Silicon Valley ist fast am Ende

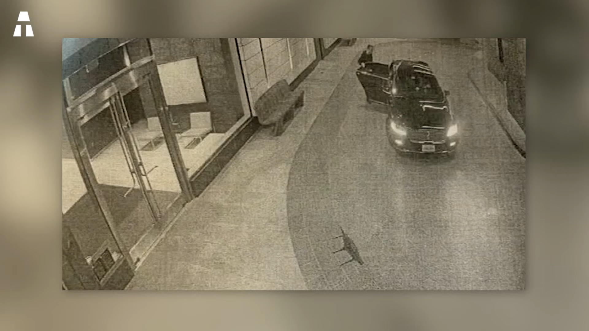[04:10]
Es war 2.30 Uhr morgens, als Überwachungskameras zeigten, wie Bob Lee auf den Straßen des noblen Stadtteils Winkin Hill aus einem Auto taumelte.
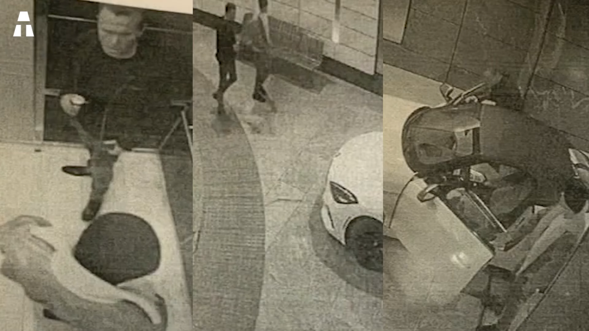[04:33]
Demnach kannte der Täter Bob Lee. Die beiden Männer sollen sich in einem Auto befunden haben, als es zu dem Angriff kam.